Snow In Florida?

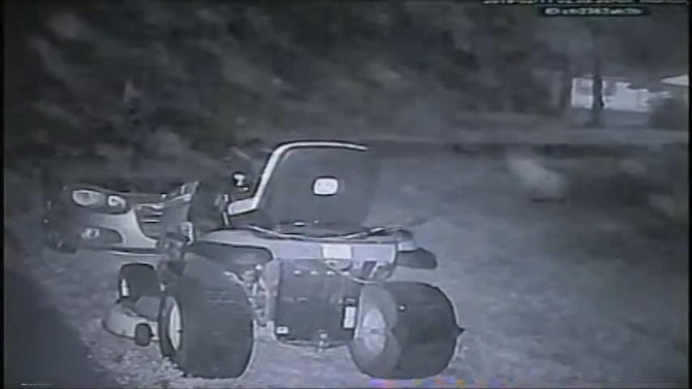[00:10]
I thought I'd share this with you. It's kind of cool. It looks like it's snowing and it looks like it's kind of snowing upwards. We're here in Florida and it's not snowing. As you can see the time up in the right hand corner, it is 11 minutes after 2 a.m. This happens every morning at 2 a.m. and it goes for a little bit and then it just stops. I don't know if it's due or missed or what, but it does it whether it's been raining or not.